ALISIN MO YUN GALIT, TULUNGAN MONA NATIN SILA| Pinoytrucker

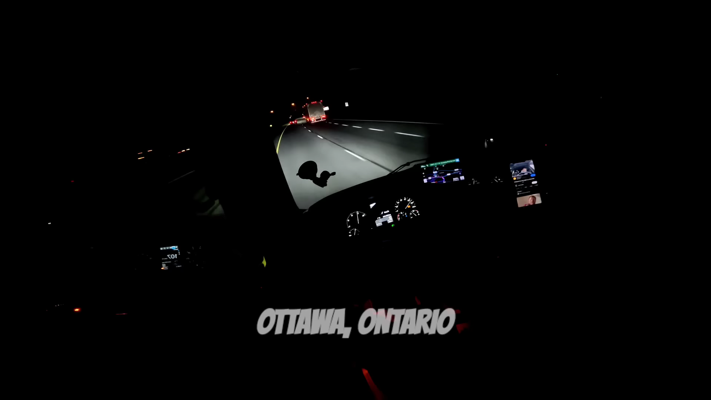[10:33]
Size dito sa Ontario, and tatawirin namin ang Ottawa. Ayan, ito Ottawa na siya.